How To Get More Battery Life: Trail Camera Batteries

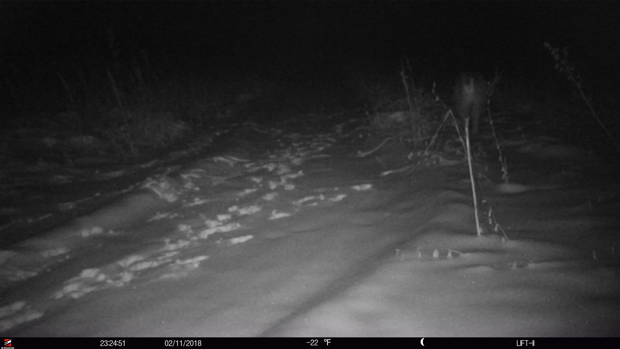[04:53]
that camera is simply going to stop taking nighttime photos and only take daytime photos and then ultimately not take daytime photos.